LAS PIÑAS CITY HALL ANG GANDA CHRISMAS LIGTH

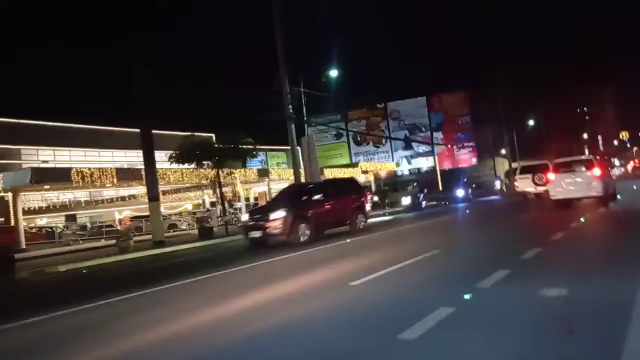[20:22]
Ganda ng ano nila guys, oh. Puno pa rin ng Christmas light, oh, sa labas.